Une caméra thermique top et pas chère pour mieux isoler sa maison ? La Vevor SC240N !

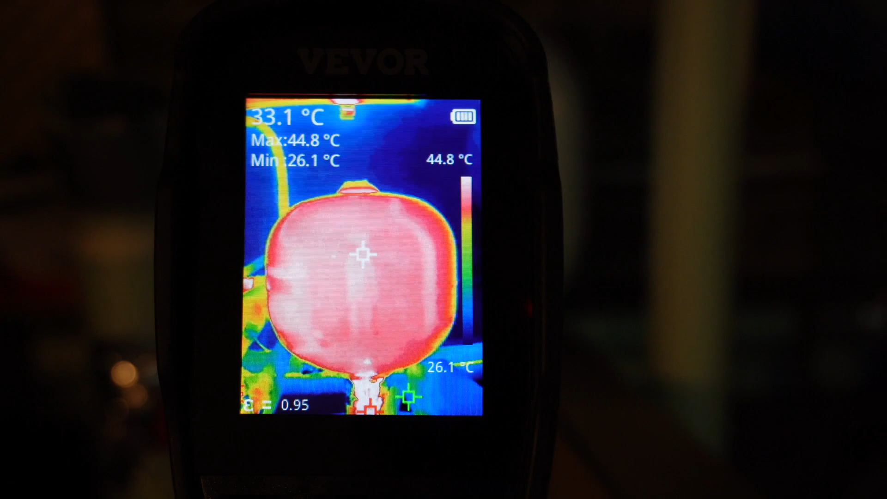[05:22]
On screen: spot 33.1°C, max 44.8°C, min 26.1°C, scale top 44.8°C, scale bottom 26.1°C
utile merci pour se faire une idée des précisions de la bête je vous propose de comparer les résultats que j'avais avec ceci par rapport à ce que j'ai maintenant
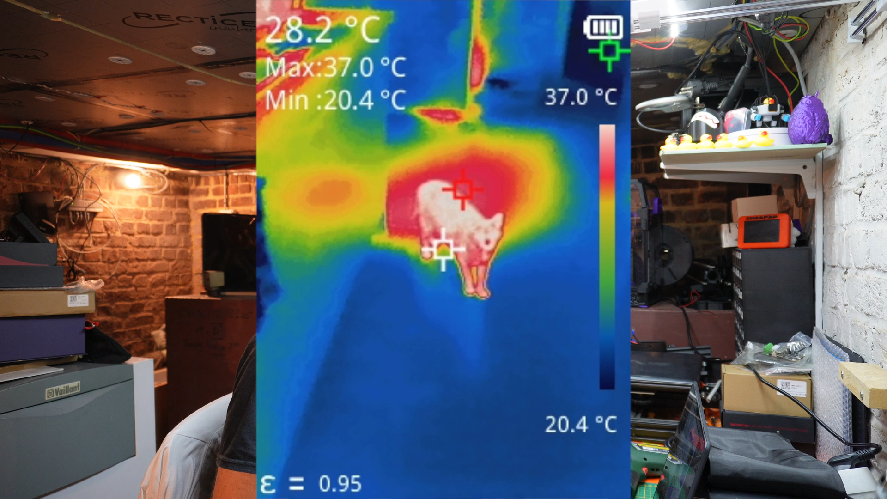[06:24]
On screen: spot 28.2°C, max 37.0°C, min 20.4°C, scale top 37.0°C, scale bottom 20.4°C
là on est à 37 degrés sachant que la température vitale d'un chat c'est de 38,5 donc là on est quand même sur quelque chose de très bon ensuite un petit plat cuisiné par ma femme et donc là on est à 115
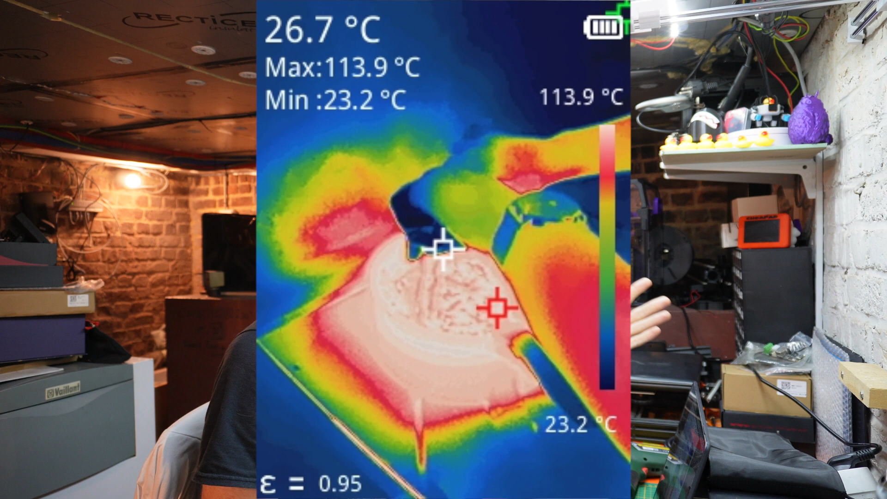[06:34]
On screen: spot 26.7°C, max 113.9°C, min 23.2°C, scale top 113.9°C, scale bottom 23.2°C
degrés ensuite des panneaux solaires mais là j'étais peut-être un peu prêt pour faire la photo donc les mesures sont un peu bizarres la façade arrière d'une maison où là on a un bardage qui est foncé et du coup c'est intéressant de voir qu'une couleur foncée absorbe la chaleur donc ça c'est tout à fait normal mais là on le voit clairement sur la photo par rapport à la façade qui est claire et donc là qui est moins
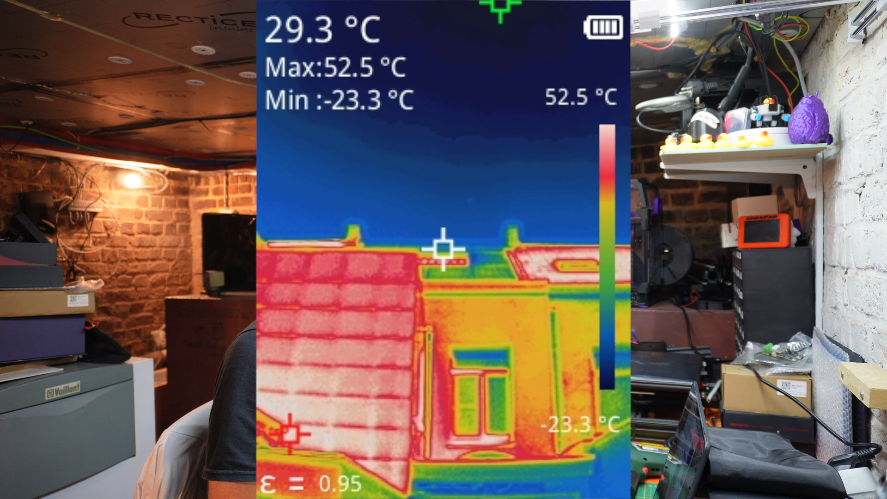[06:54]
On screen: spot 29.3°C, max 52.5°C, min -23.3°C, scale top 52.5°C, scale bottom -23.3°C
chaude que ce bardage ensuite une petite vue de la chaufferie avec l'imprimante qui fonctionne donc là on voit clairement que forcément le point le plus chaud c'est l'imprimante et donc c'est environ 60 degrés donc
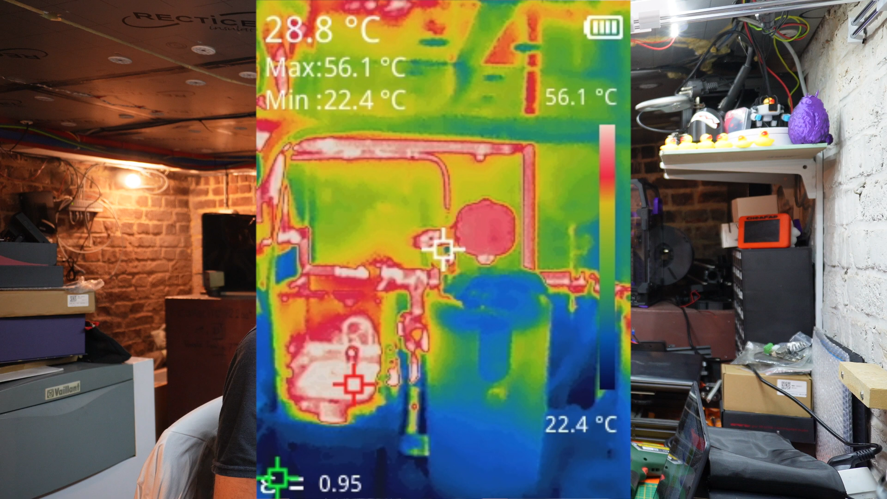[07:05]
On screen: spot 28.8°C, max 56.1°C, min 22.4°C, scale top 56.1°C, scale bottom 22.4°C
là ici on a 56,1 degrés une vue un peu plus précise de l'imprimante là j'étais en train d'imprimer du PLA donc on voit que le plateau se situe à environ 60 degrés on voit aussi nettement que les bords ne sont pas aussi bien chauffés que le centre du plateau
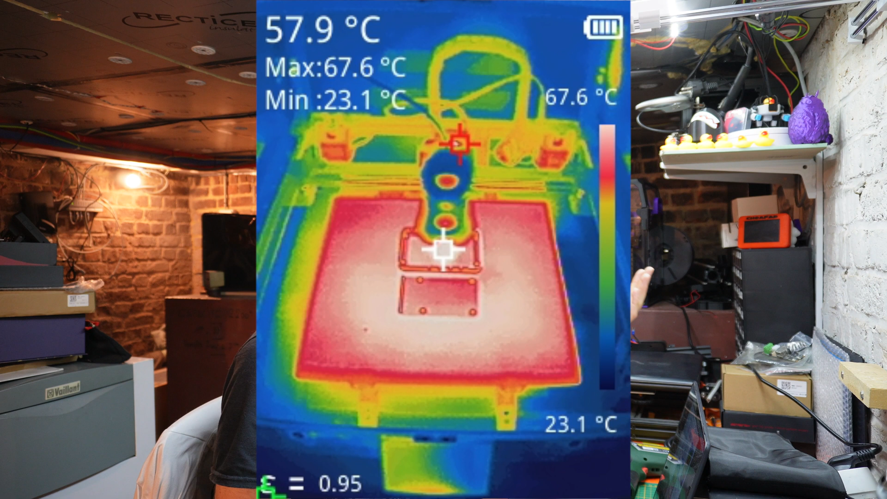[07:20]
On screen: spot 57.9°C, max 67.6°C, min 23.1°C, scale top 67.6°C, scale bottom 23.1°C
alors quelques ponts thermiques que j'ai identifiés chez moi et donc forcément il faisait chaud donc si j'avais fait les mêmes mesures en hiver j'aurais eu l'inverse c'est à dire que ces points là auraient été des points froids